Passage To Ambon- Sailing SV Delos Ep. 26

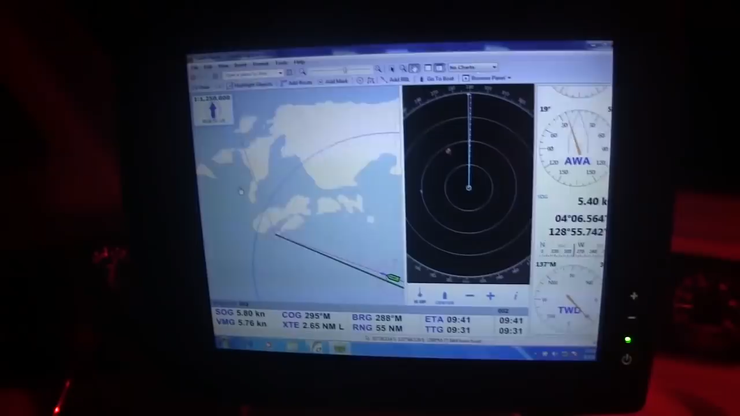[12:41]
Running the radar also allows us to perfectly align the chart offsets by overlaying radar data on top of the chart itself. Radar is always spot on when it comes to land. The early morning hours had us dodging moored fishing huts as we pulled into the bay.